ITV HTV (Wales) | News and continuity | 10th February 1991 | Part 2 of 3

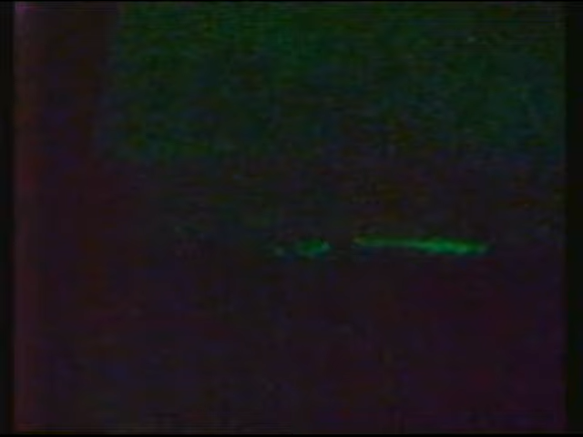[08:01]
the attacks went on most of the night with intermittent challenges from iraqi anti-aircraft gunners compared to baghdad these air defenses appeared relatively weak it emphasizes the extent of allied air power in this phase of the campaign this sequence illustrates it seconds after that bomb blast you can see as the camera tilts up a blob of light moving steadily to the left that is the attacking aircraft
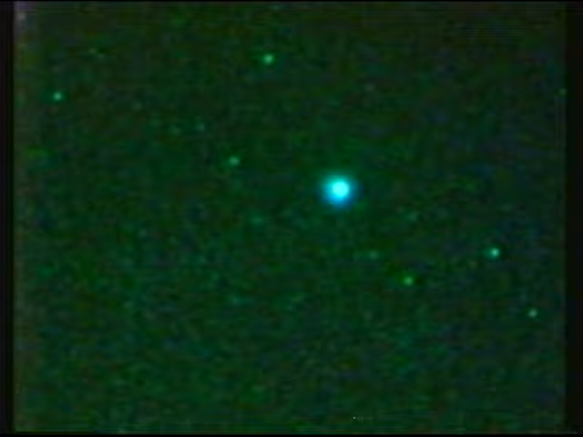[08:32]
the pilot had just dropped his payload and was increasing speed after burners glowing to escape remarkably this attack drew no visible ground fire as the pilot picked up speed the after burners were switched off and the plane disappeared into the
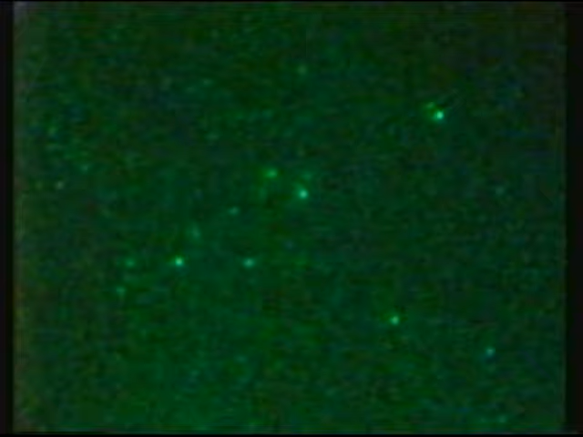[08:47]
stars a refinery was left burning one allied sortie had just ended